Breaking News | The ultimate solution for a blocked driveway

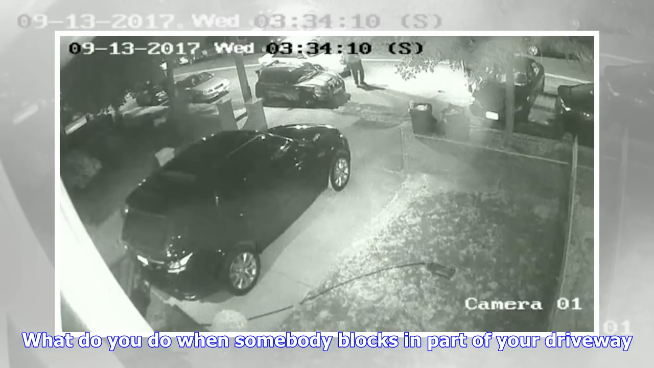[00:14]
blocked driveway footage duke and media what do you do when somebody blocks in part of your driveway ignored leave them a nasty note tow their